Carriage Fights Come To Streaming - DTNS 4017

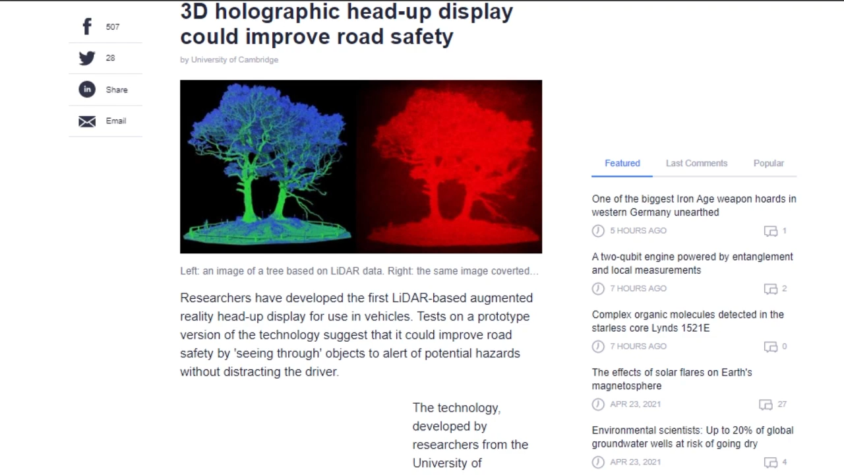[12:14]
which creates ultra-high-definition holographic representations of road objects, which are beamed directly into the driver's eyes.
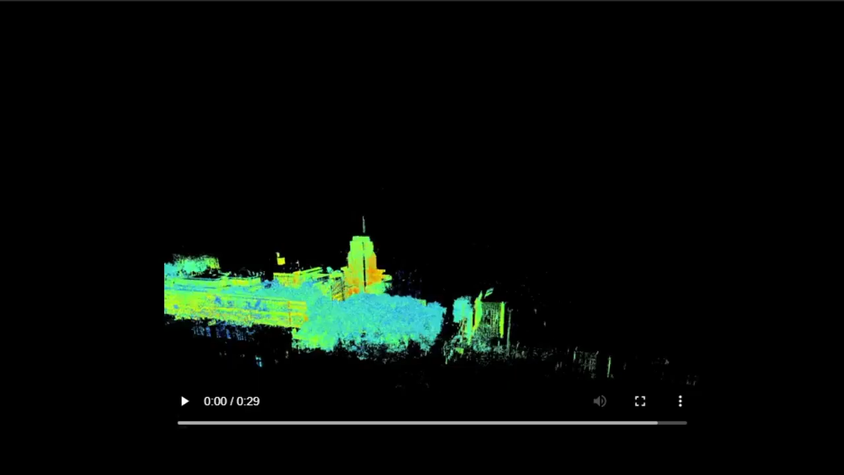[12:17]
The researchers scanned Mallet Street in central London using terrestrial laser scanning,
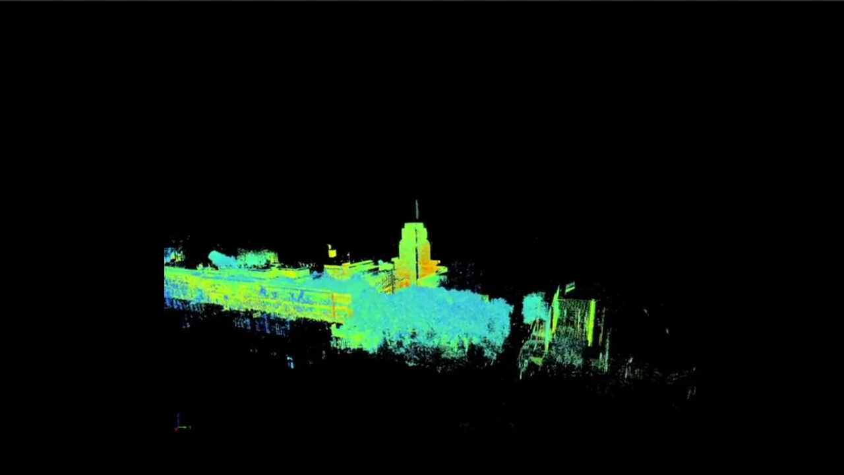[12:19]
which uses millions of pulses from multiple locations on that street.
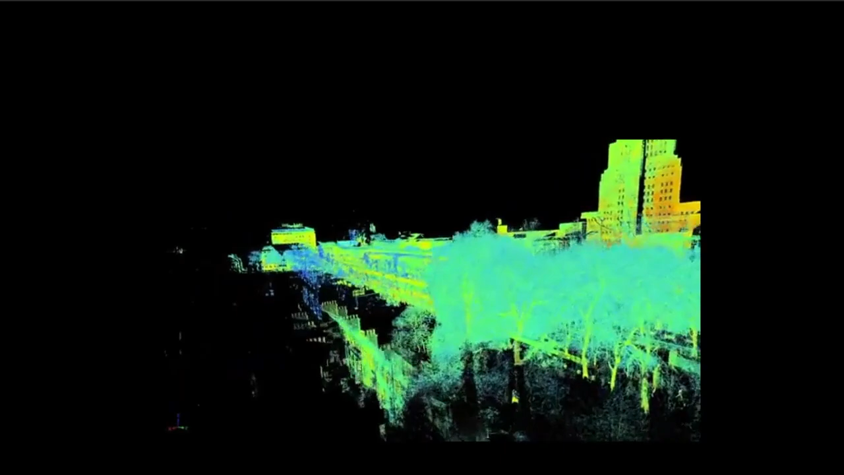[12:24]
This was then combined with point cloud data to create a 3D model.
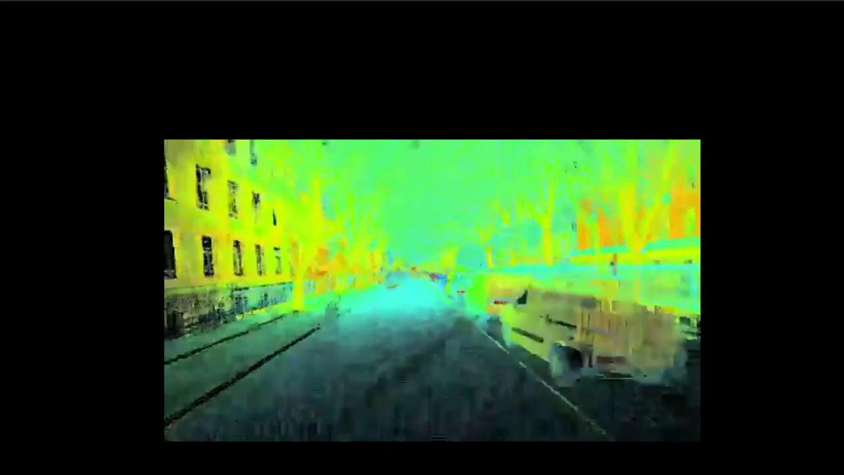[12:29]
The researchers then used separation algorithms to identify and extract the target objects, like cars,
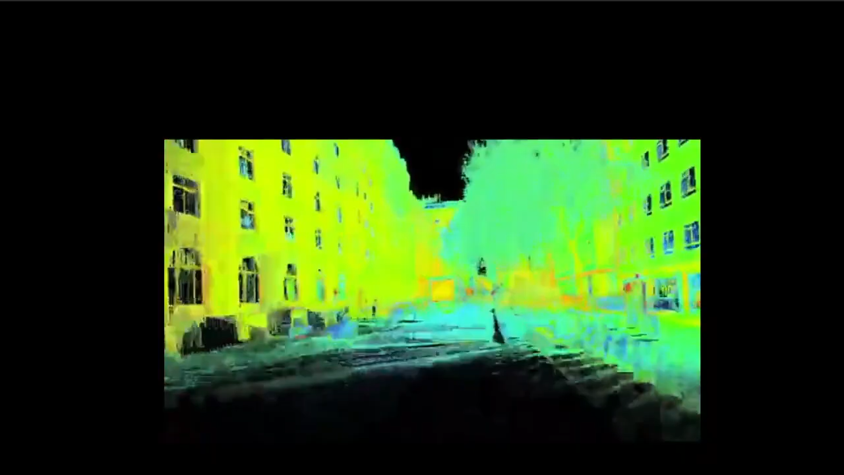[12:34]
trucks, people, signs, which were then further converted into computer-generated diffraction patterns.